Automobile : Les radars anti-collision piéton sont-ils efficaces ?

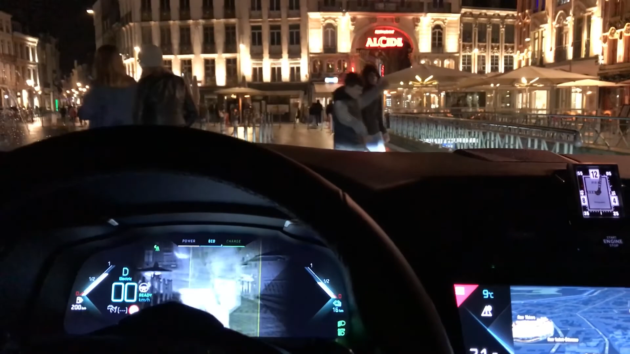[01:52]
où on voit bien les silhouettes qui sont détaillées par la voiture. Mais dès qu'il s'agit d'intervenir et d'arrêter la voiture parce qu'un piéton passe devant, là, non, ça ne fonctionne pas.